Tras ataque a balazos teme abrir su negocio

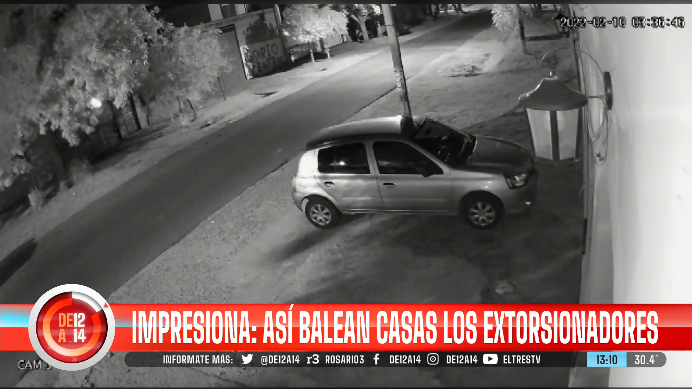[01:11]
No hay moto, no hay nada, pasa caminando. Sí, le acelera un poco el paso en el momento en que termina de disparar, pero dispara caminando tranquilamente frente a la vivienda. Sí, no sabemos si a lo mejor había una motocicleta esperándolo en la esquina o algún vehículo con el que después huyó,